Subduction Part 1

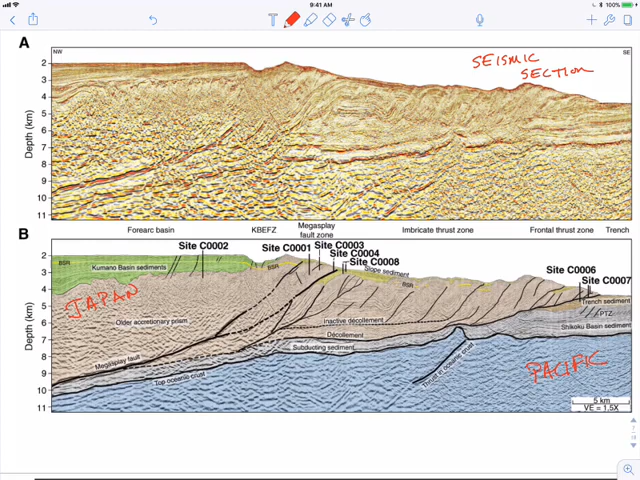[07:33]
It's not just a single fault, but in fact there are numerous faults. And one main detachment fault, or one main boundary that's between the blue and the brown here,
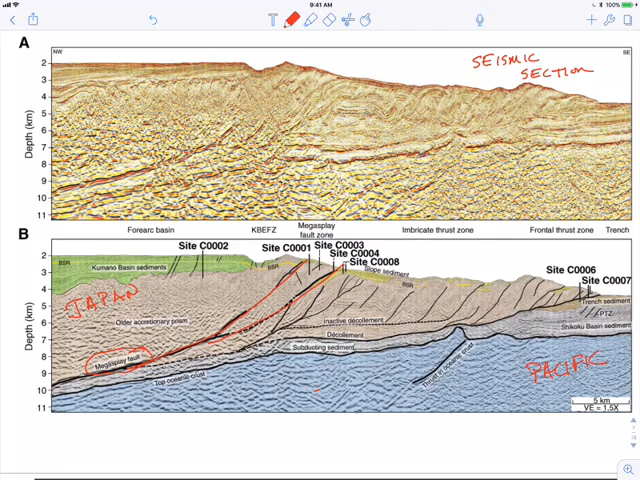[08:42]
many different faults, any one of which could potentially host a big earthquake. And depending on where and when that earthquake occurs, they may also produce other features such as a tsunami.